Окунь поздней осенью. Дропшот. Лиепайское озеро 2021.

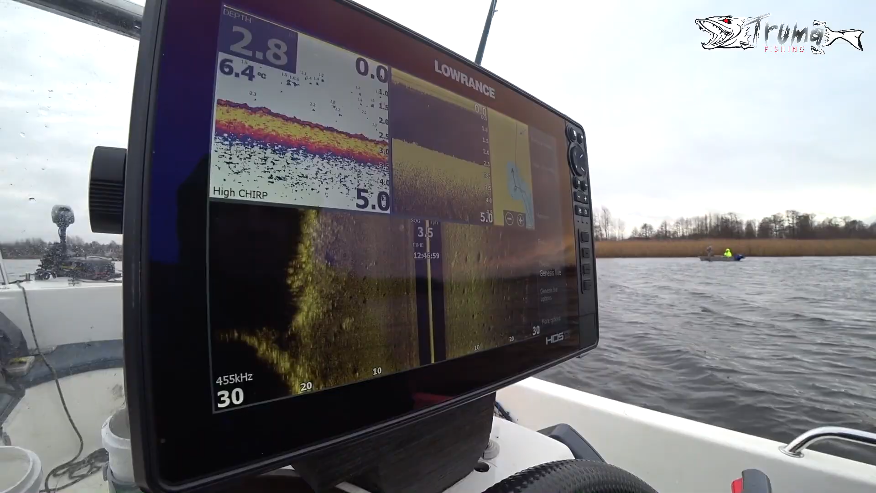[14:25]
Для общего понятия картины я прошел на электроматуре немного вперед, тем самым отрисовав карту в этом месте, чтобы видеть масштабы этой ямки как минимум в этом конце. Шел я по краешку, конечно, чтобы не мешать рыболовам, но отчетливо видел рыбу в правом луче. Уходить с этого места смысла не было, да и все последующее пространство было уже занято лодками.